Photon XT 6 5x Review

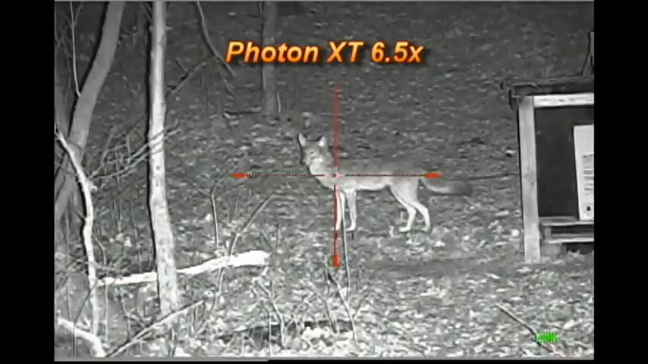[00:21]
I have a Coyote mount out here at 60 yards. And this is a 6.5 power scope. I have a TR 38 light, 850 nanometer light. It's on high setting. Easy shot at 60 yards. Now, I'll go down to a low power that's low.
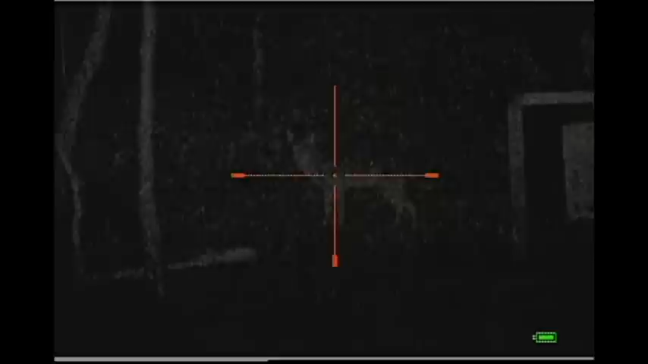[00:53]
And here is medium and high.
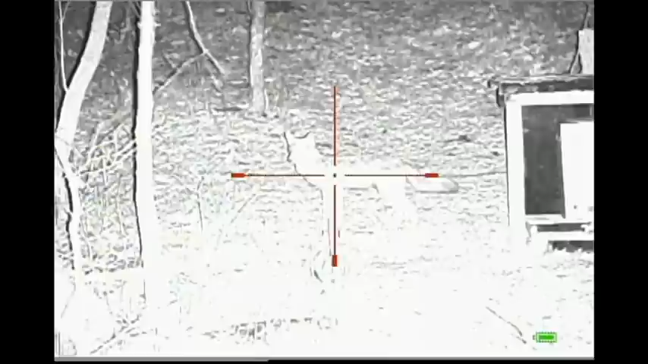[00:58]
Again this is an 850 nanometer light, 60 yards on the Coyote.
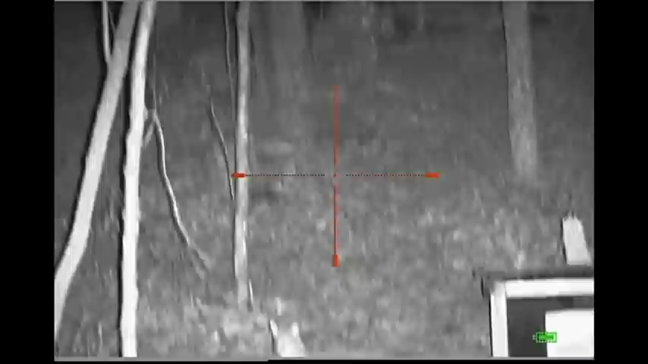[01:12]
This distance on out the path up here, this is in the woods behind my house. This area right here is 94 yards to this woodpile is 94 yards.
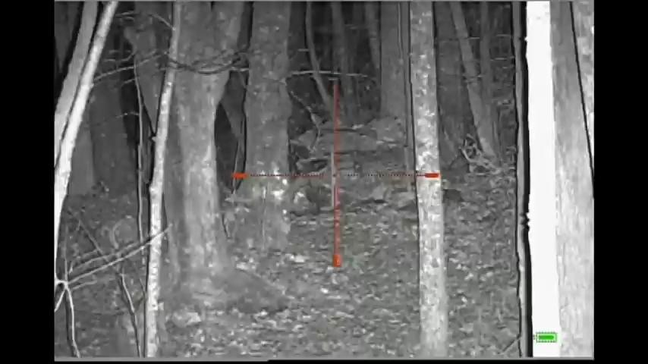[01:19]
So that would be an easy Coyote kill out to there.
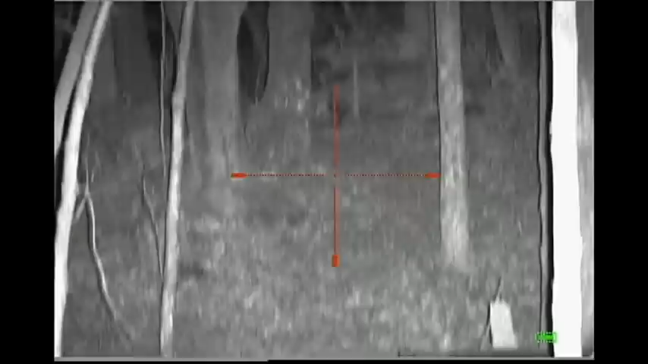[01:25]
So this 6.5 scope gives good magnification. You do lose a little bit of field of view. But if you're hunting at a bait site or at a distance, it's not bad. I'm going to change the color of the reticle and see what we can see how it looks here.
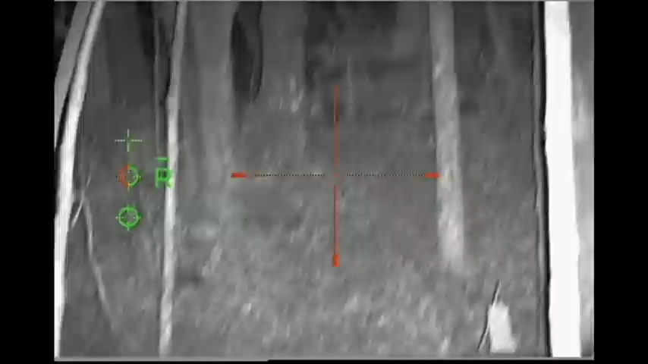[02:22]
White just about washes out because of the lighter color on the Coyote. So it looks like in this instance the red works better. At the 94 yard distance, the green seems to work a little better against the dark background and the white. So it depends on the background. If you're shooting at a black hog or something dark, the green or the white works pretty good.
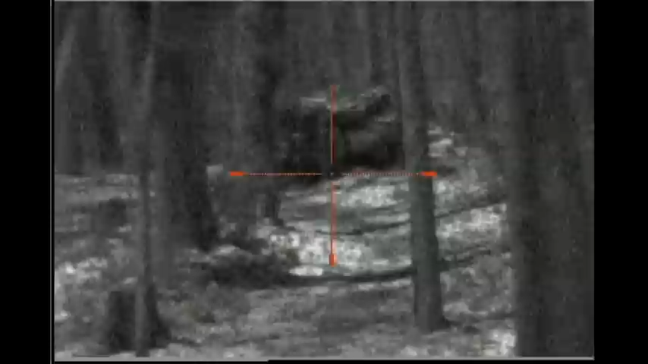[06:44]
And this distance up here to the wood pile is 94 yards. So that's not doing too bad. No illumination at all.
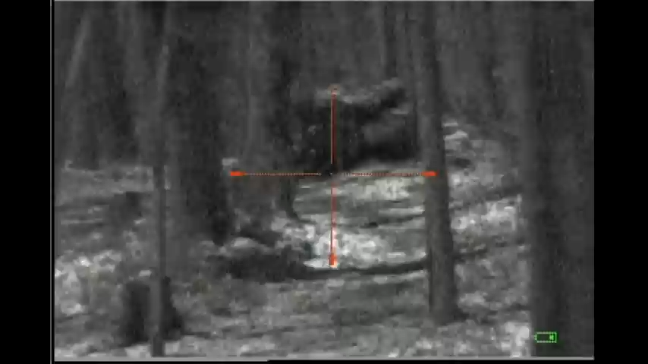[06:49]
I'm going to close the lens cap, I have it completely open and see what it looks like. Okay, I have the lens cover closed.
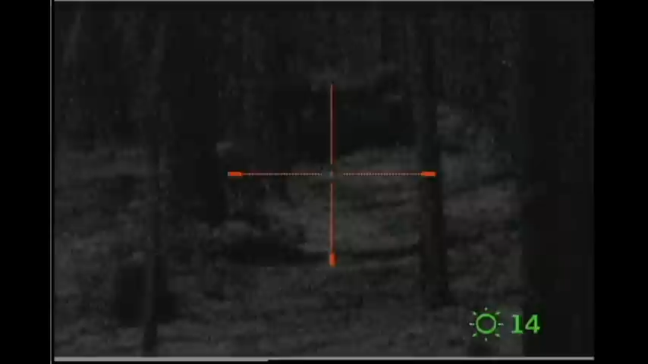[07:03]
And I can still see, but just not as good. And this area right here is 60 yards.
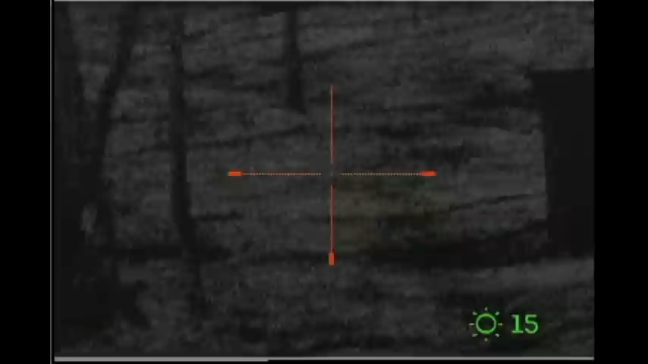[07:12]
But now this is in the woods, a lot of trees, so it's not gathering a whole lot of light.
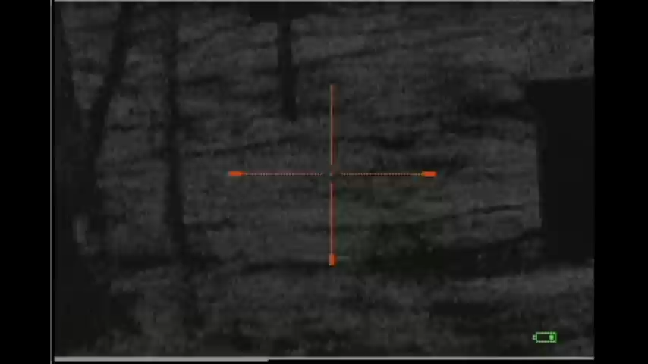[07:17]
But with the lens cap open, it's totally different. So this is pretty good, no illumination at all.
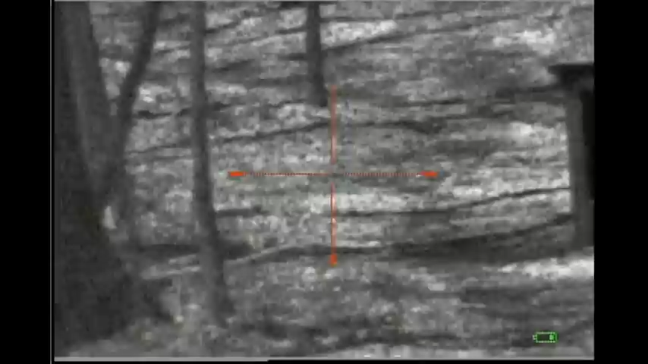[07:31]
I have a full moon and a light snow on the ground. And I'm looking at a distance, I'm guessing about 60 yards. I have the centerpiece punched out of the lens cover. And I can brighten it up.
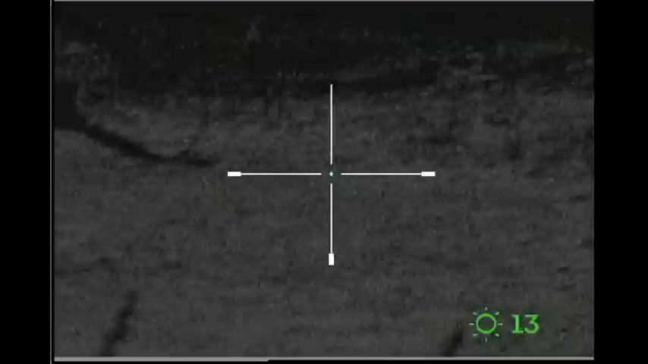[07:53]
So at that distance, I don't need any illumination at all.
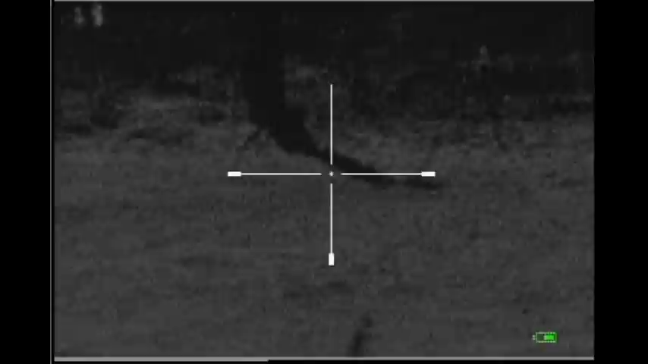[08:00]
And that looks not too bad. But I'm going to open the lens cap, and that really brightens things up.
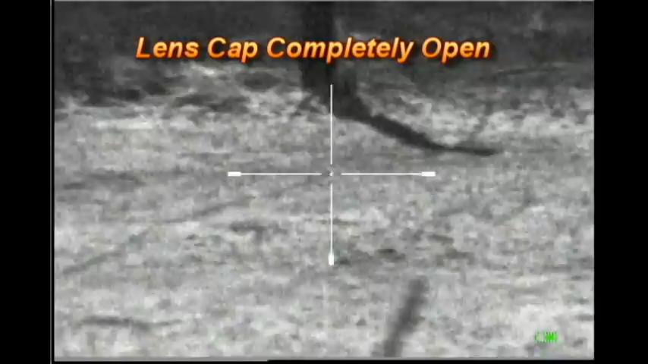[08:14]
So I'm going to have to actually dial this down a little bit. But as you can see with the photon, I don't need any illumination at all. Of course, like I say, there's a light snow and a full moon.
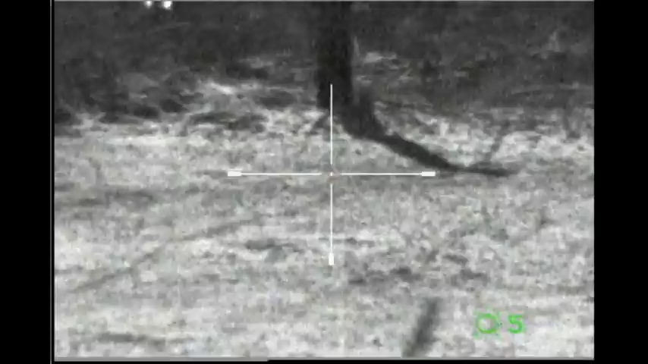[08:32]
And that looks pretty good. Right here, I'm looking at a distance of about 100 yards.
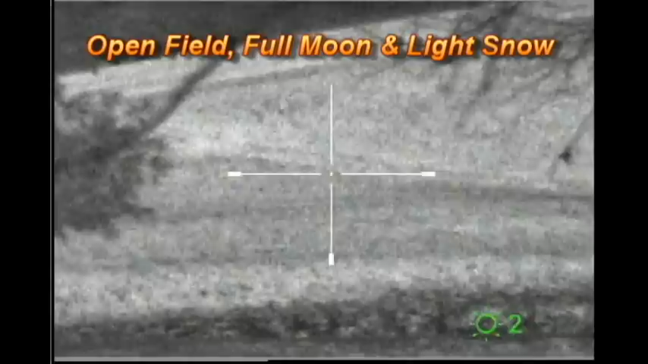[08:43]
And this is with the lens cap completely open, full moon, and a light snow covering.